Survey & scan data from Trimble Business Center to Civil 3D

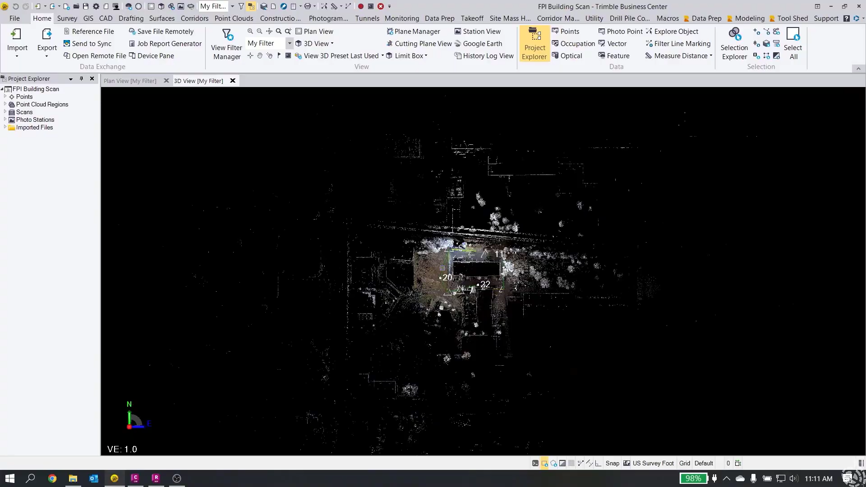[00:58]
You can see the total station measurements and some control points and things like that. This particular data set has been colorized with the photos and has kind of all the stuff there. Now typically, what I would do, just being that I'm a Trimble guy, is I would do all of my, you know, my point cloud editing and refinement and ground extractions and building extractions and all that stuff in TBC. Just because for me, it's easier and I know it better and I feel it works really, really well.
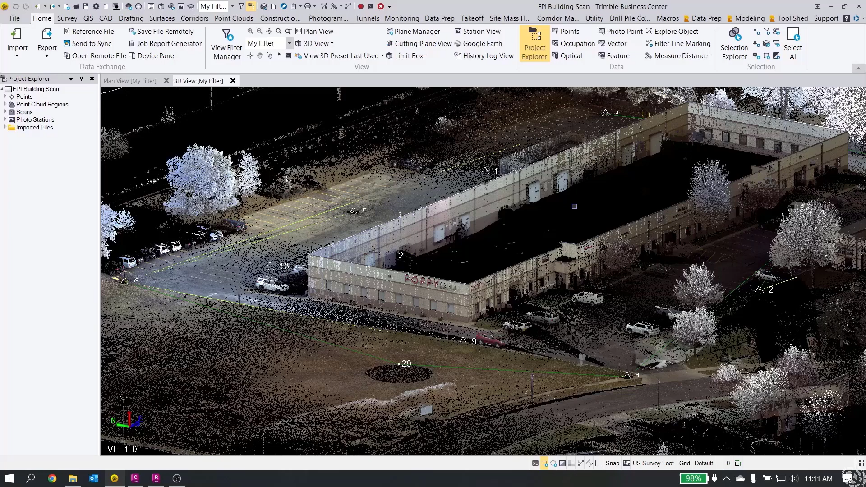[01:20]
But that's not always the case with everybody else. So I'm not going to do any of that in TBC today. I'm just going to show how to get this data out into Civil 3D. So we're going to look at two different ways. One is bringing it through ReCap first. A lot of people we talk to like to bring everything into ReCap as it's a way to, one, make the RCP file that Civil 3D is going to require.
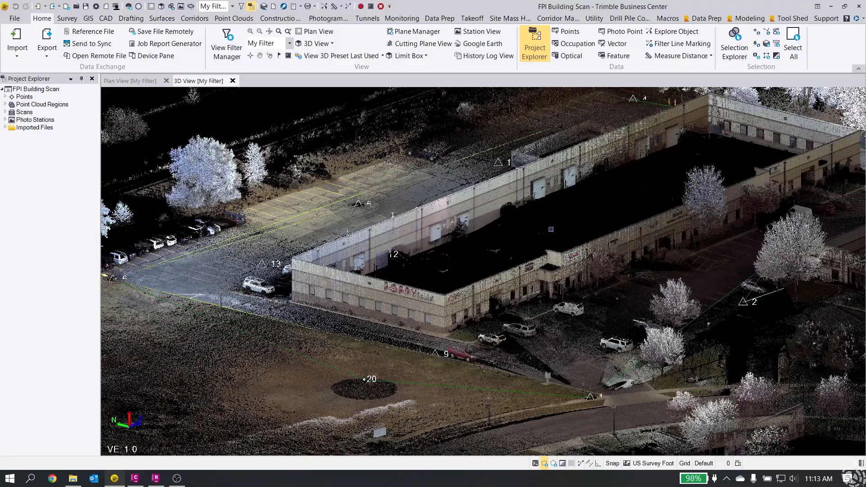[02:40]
And then I'll show you how to also fix that. So let's get started. The first thing is going to be our exports out of Trimble Business Center. So pretty easy here. What I'm first going to do is export out my points. The way I like to do it is I like to just go into my Project Explorer, grab all of my points in the list here. You can see the highlight in orange for me on the screen when I pick them. And then I'm going to be on the Home tab and go to Export. And then under here, I'm going to choose Custom. And I have an export set up for Point Northern Easting Elevation Code that goes to a CSV file.
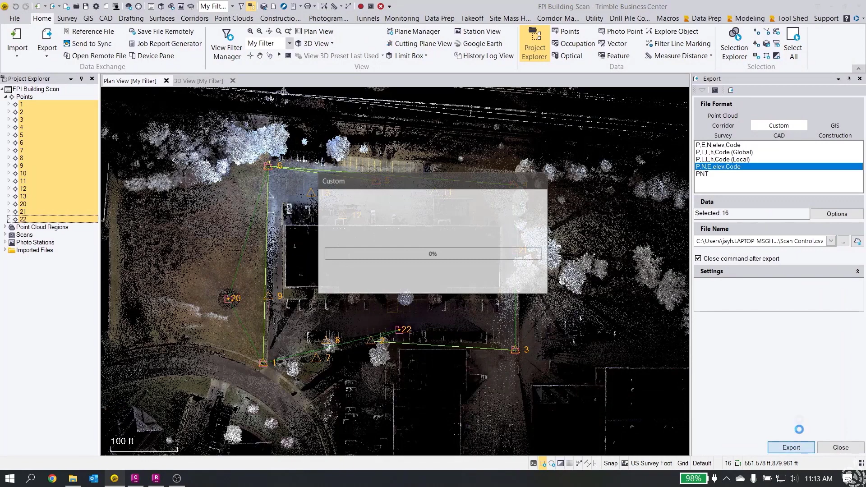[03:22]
And we'll save and export that file. Now, just to show I have the folders here, I just set up some folders to manage my data a little bit easier.
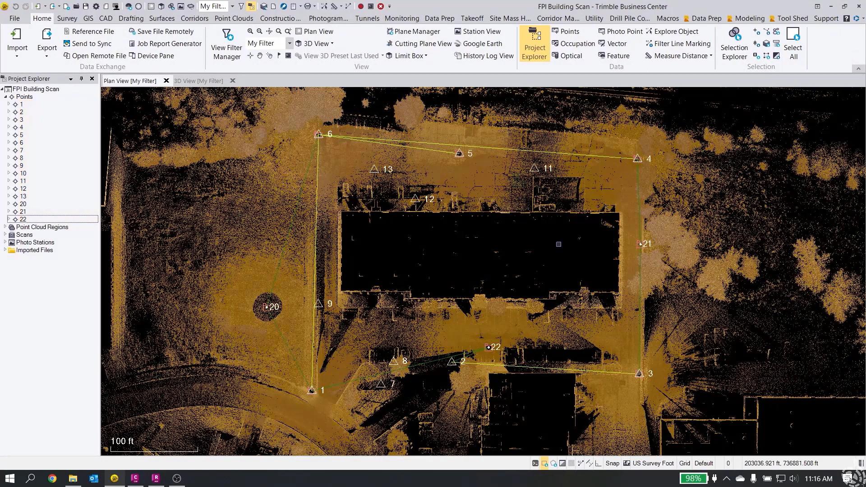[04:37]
Okay, that export is finished. And now I'm also going to do an LAS export. And this will allow us to show you how to bring an LAS into Recap and then put out our RCP file for Civil 3D. So again, I'm going to go to Export, Point Cloud, LAS. I'll just select All again.
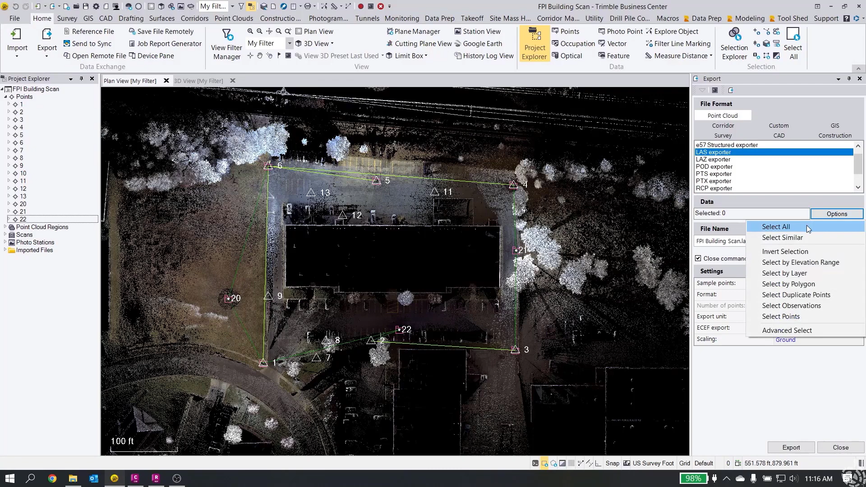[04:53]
Set my path here to my Exports folder. And here I've got it, FPI Building Scan dot LAS.
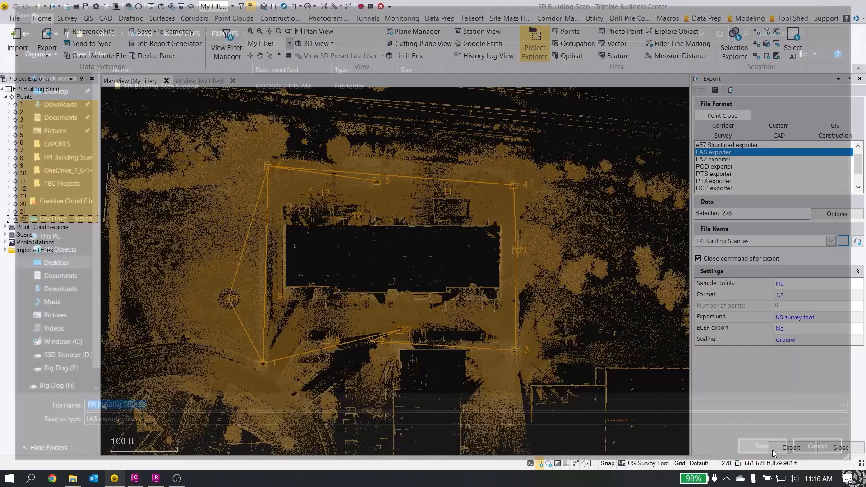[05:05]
So we'll save. I've got my options here look good and we will export the LAS file.
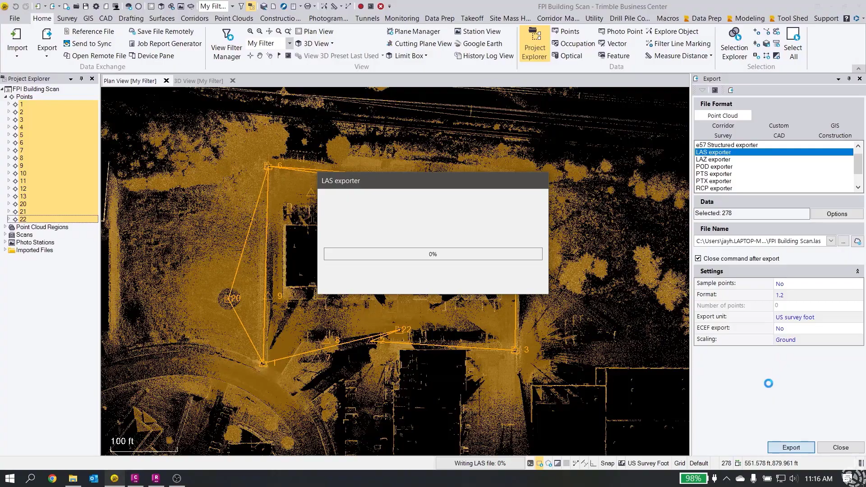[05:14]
It should be a little bit faster.
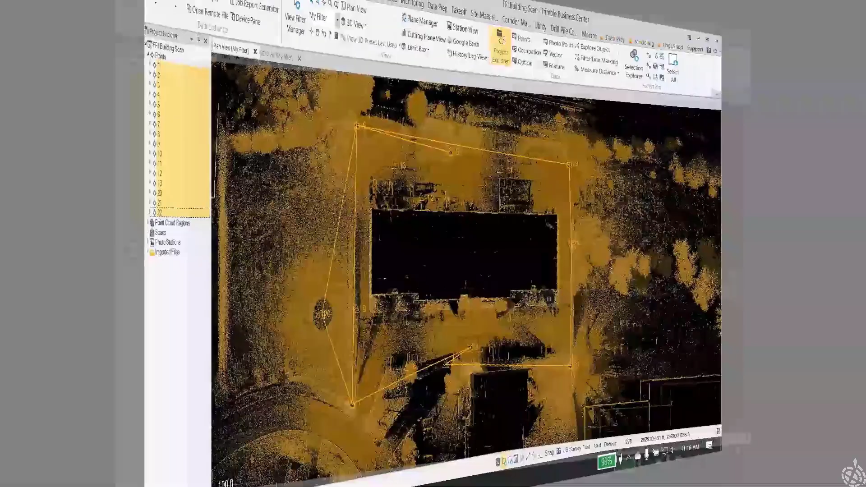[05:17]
All right, so our work in TBC for now is finished. First thing I'm going to do is show you how to bring the Recap exported out of Tremble Business Center directly into Civil 3D. I'll do it the wrong way first to show you the units and then we'll correct the units and I'll show you the right way to get things to line up. So I have a Civil 3D project or Civil 3D open.
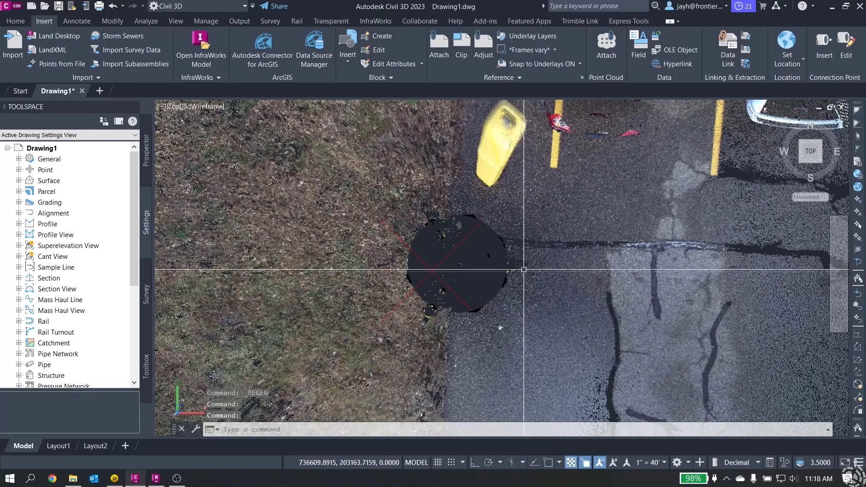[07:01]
This is kind of the dead space underneath the scanner. And you can see here that it's not in the center.
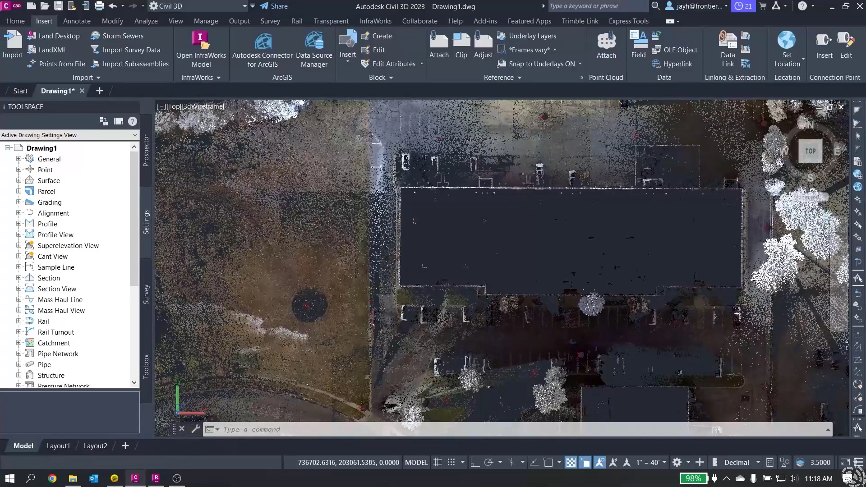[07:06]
So if I look at some of these scan locations here, it's all off a little bit. And that is our international feet versus U.S. feet issue. OK. So the survey was done in U.S. feet. Silva 3D by default is international feet.
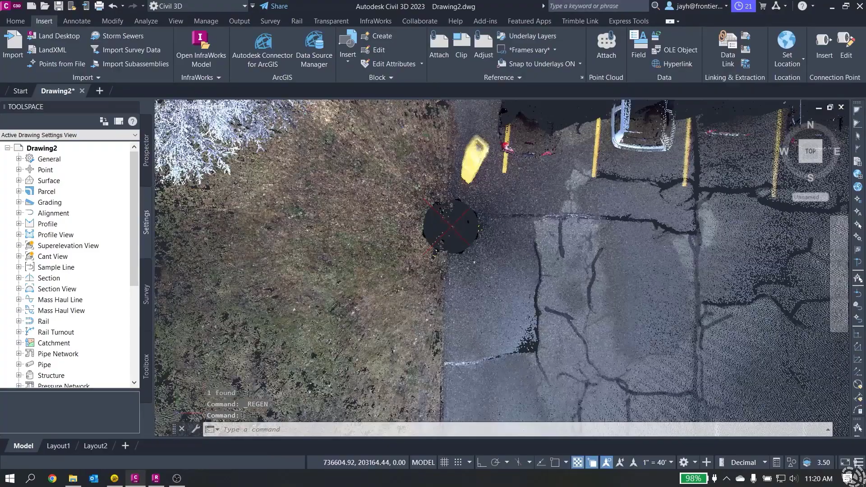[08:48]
And now we've got our point cloud. And when we zoom in, we can now see that our control points fall right in the middle of all of our scan positions.
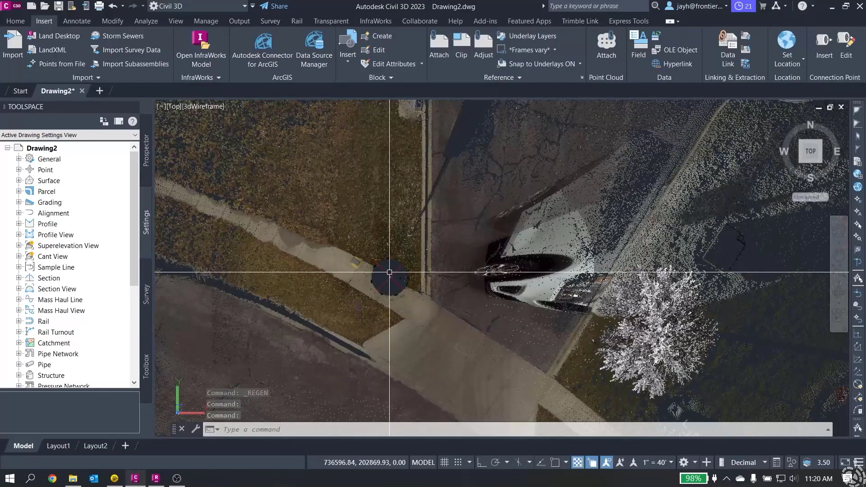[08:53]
So you can see we've fixed our international versus U.S. foot scaling issue. OK. Now the data is in there. We have our point cloud data.
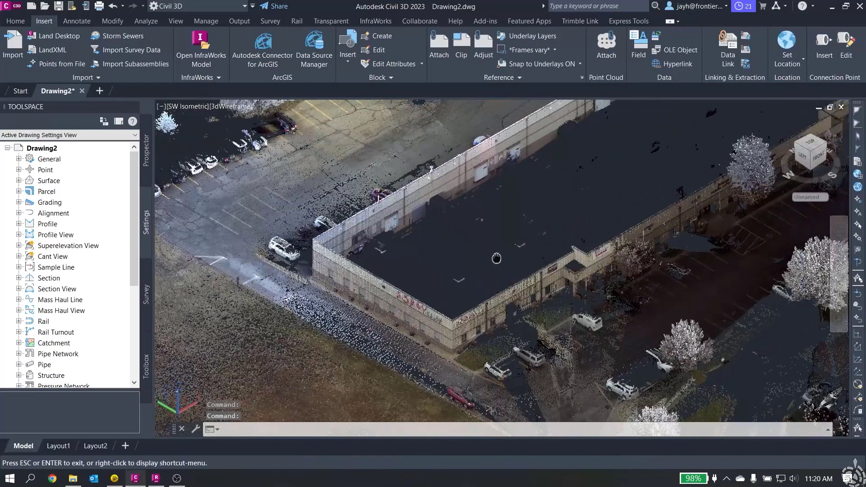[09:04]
What you want to do with it from this point on, I guess, is up to you. And we'll show just quickly when you select it on your point cloud.
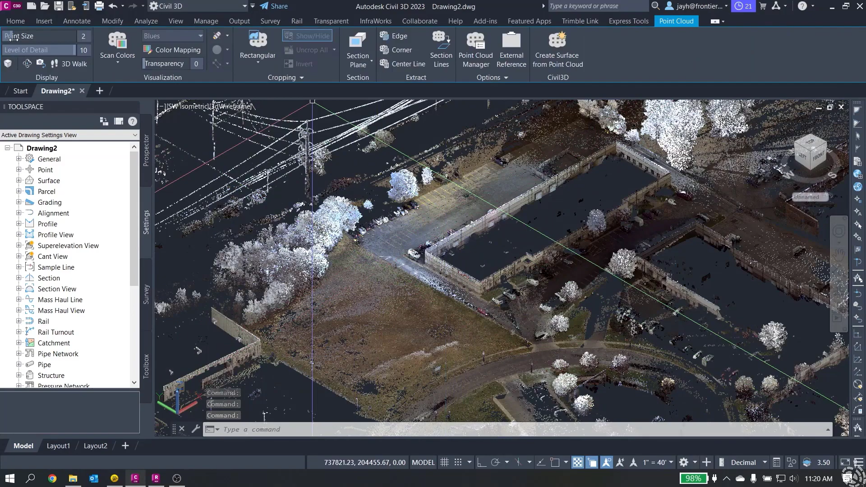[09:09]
Now you can, you know, set your point size and your colors and kind of all that same stuff.
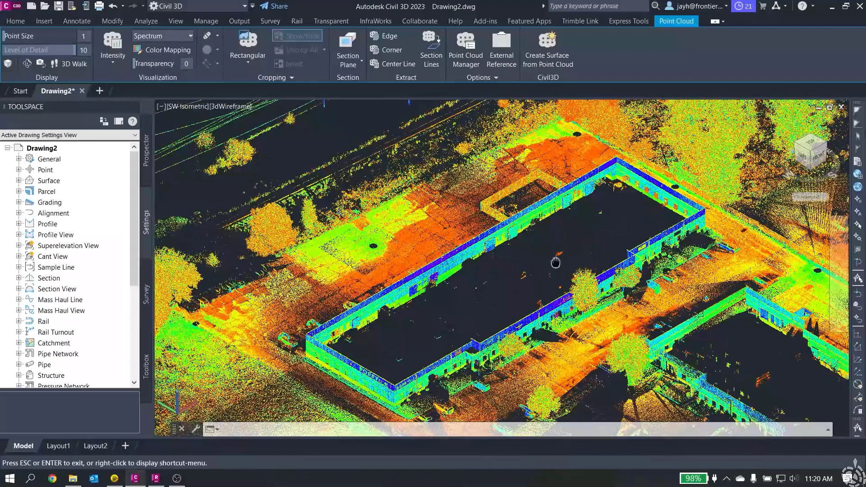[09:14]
But you have your survey data in here. You have your point cloud data in here.